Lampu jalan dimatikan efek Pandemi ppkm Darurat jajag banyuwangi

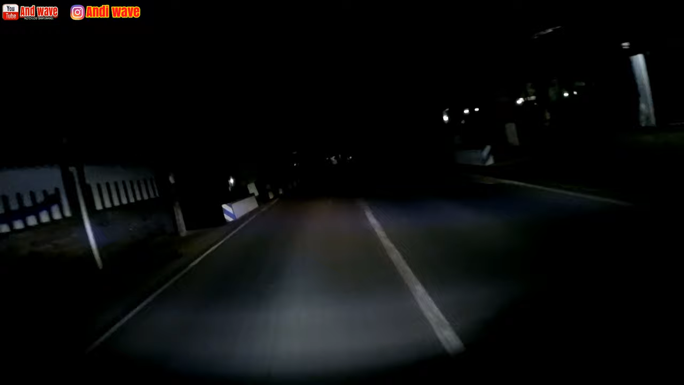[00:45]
Seperti biasa kita ke arah jajak ya Oke teman-teman Jadi untuk lampu penerangan Emang dimatiin ya Kita coba ke pasar Ini pasar jajak Pasar Perliman jajak Wah Jelas tutup
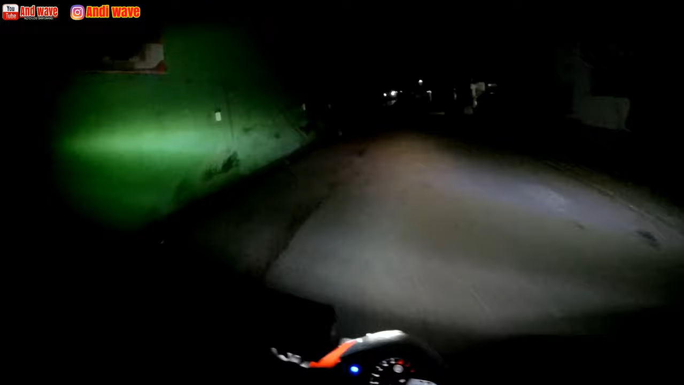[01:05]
Gak ada sama sekali Jam segini Nah gak enaknya itu Kalau PPKM darurat Ya gini bro Kalau kita Kelaparan
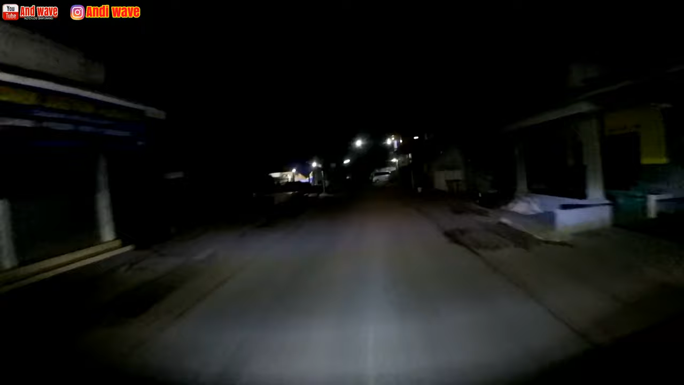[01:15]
Oke bro Kita kembali aja ya Kayaknya Oke kita kembali Kita cari di jajak aja Kemarin itu kita makan Ada di sana Di tempat Yang biasa kita Beli lah Adanya itu beberapa
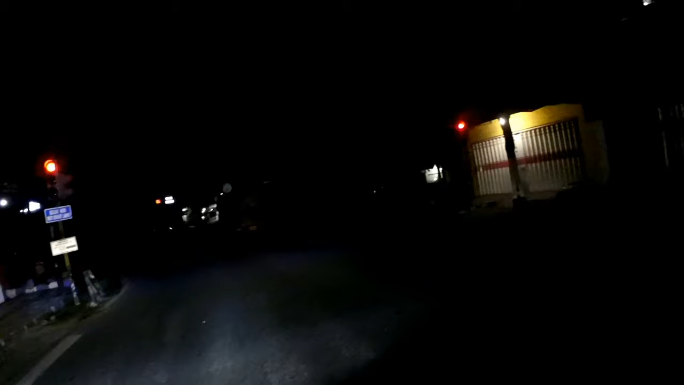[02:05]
Jadi kalau PPKM Darurat banget Seperti ini tuh Wah Hacau Karena kelaparan Wah Gak jelas Gimana kalau stok Aku Aku banyain aja Di rumah Cuma kalau malam-malam itu Masak itu Gak Gak Afdul Jadi kalau saya Masak Itu Wah Gak seru Lampu merah Lampu hijau Saya Saya sengaja
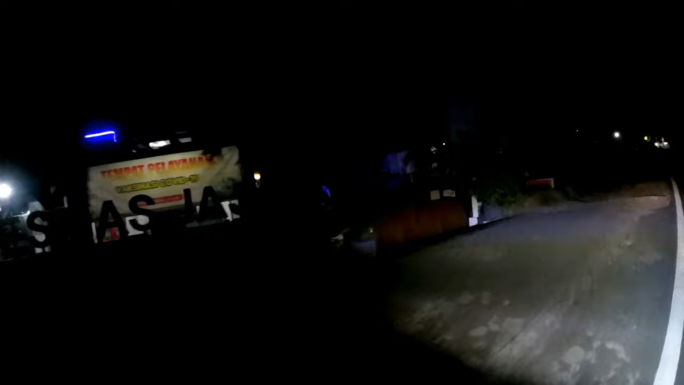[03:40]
Ini Pokes mas jajak Kalau pokes mas jajak Gak Itu ya Gak ada makanan Disini Jelas
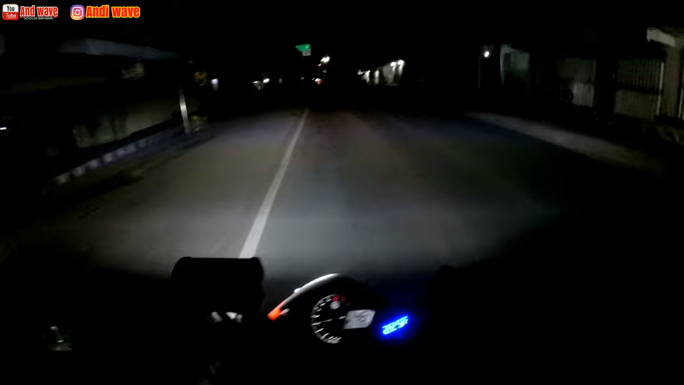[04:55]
Lambu hijau Wih pak pak pak pak Sepak Bagus sepak Oke Kita pelan-pelan bro Kita cari Nah biasanya disini Itu banyak Ini katolik ini Depan SMP katolik ini Gak ada Warung buka Gimana Gimana Gimana Perut Masih bertahan
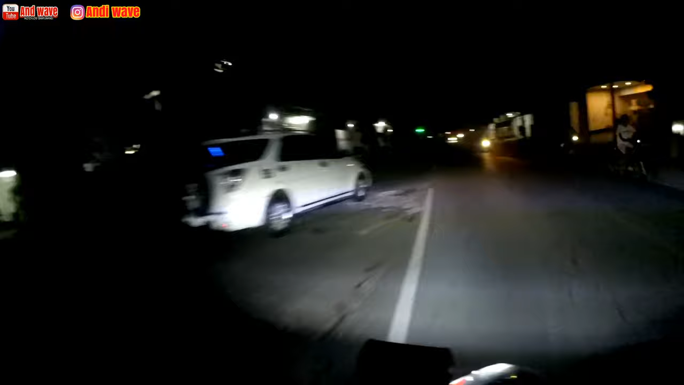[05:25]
Fix Depan Indomaret Biasanya Mas Nggak Jualan Hari ini Minggu
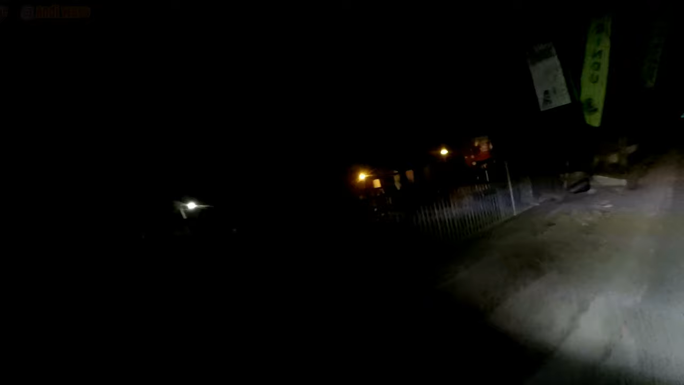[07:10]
Totop Gerbang Ditotop Lesen Rindu Totop Ini rumah sakit Ini Oh iya Arohman